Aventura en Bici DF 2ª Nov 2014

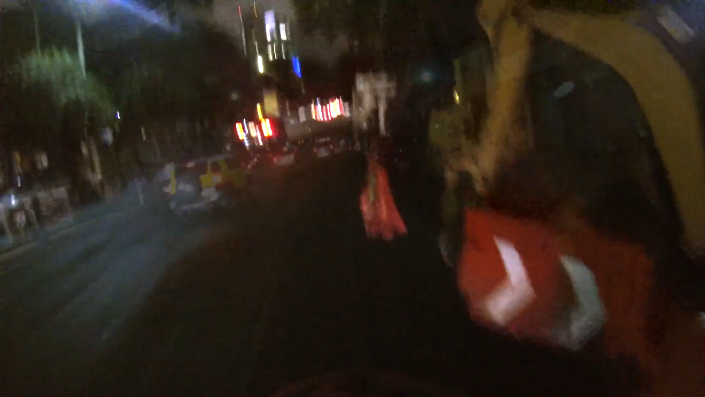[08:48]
¡Fallando la puta luz! Y luego el piso.
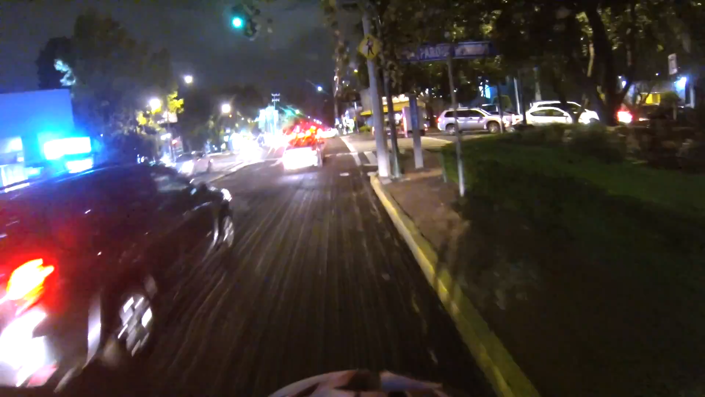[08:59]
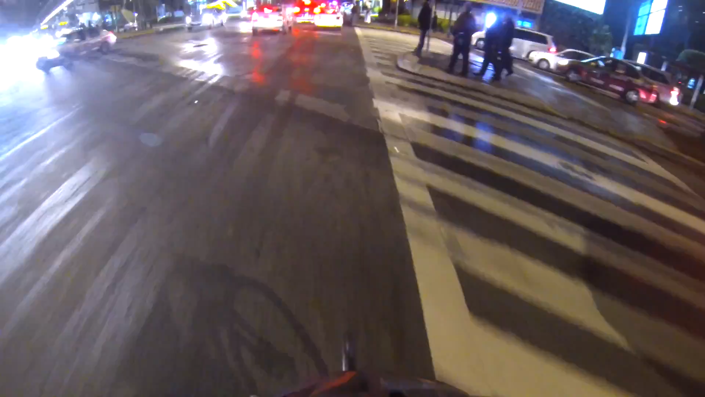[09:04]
¡Los ecobicis!
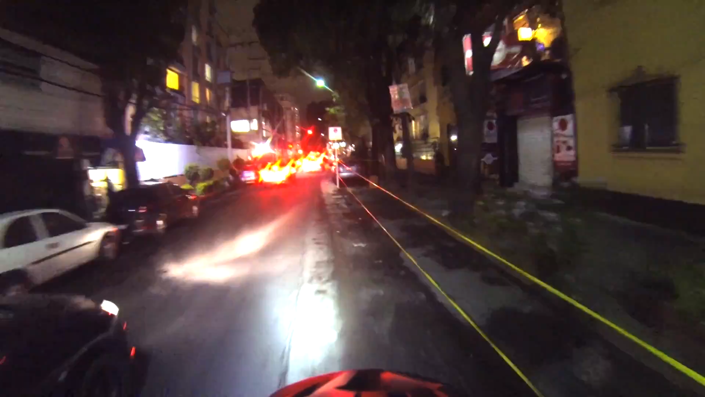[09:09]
¡Ay, perrito, perrito! Se lo iban a llevar.